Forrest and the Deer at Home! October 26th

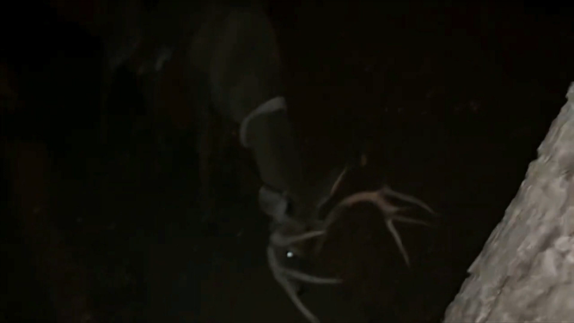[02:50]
raining down in my feeder rained all over my back it's all worth it to see my boar forest up here though